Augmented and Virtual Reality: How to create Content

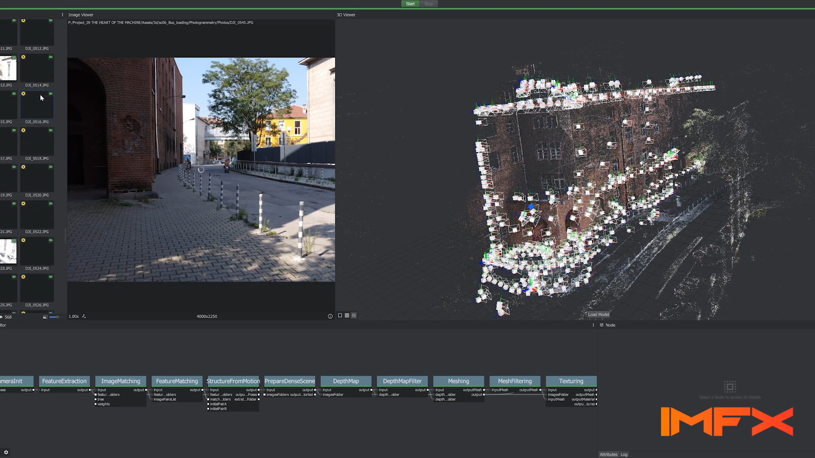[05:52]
The process begins by collecting pictures, which are later fed to special software programs, which compute shapes, position and colors from two-dimensional images. The computations gather dots into clouds, which gradually obtain shape. This shape acquires a surface and this surface has texture.